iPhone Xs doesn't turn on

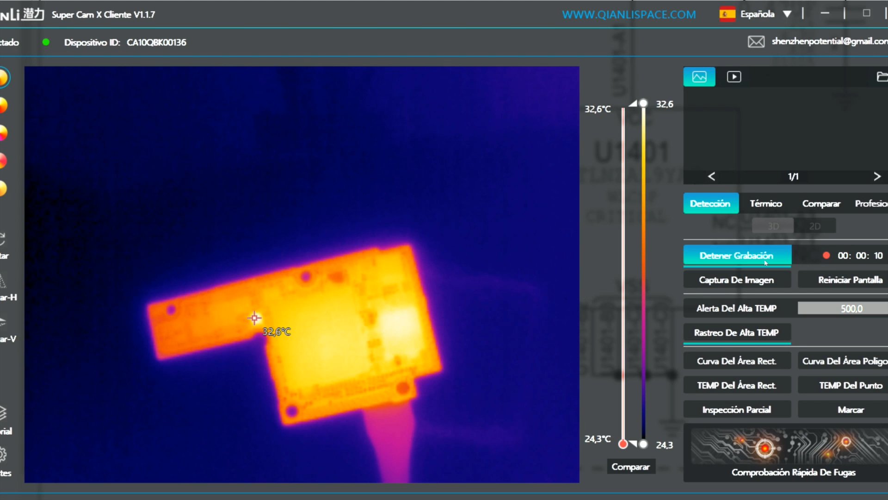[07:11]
On screen: scale top 32.6°C, scale bottom 24.3°C
Here we have intermittent consumption, right in this area. Honestly, we've got a good thermal camera, but if you are a beginner and you don't have money to invest,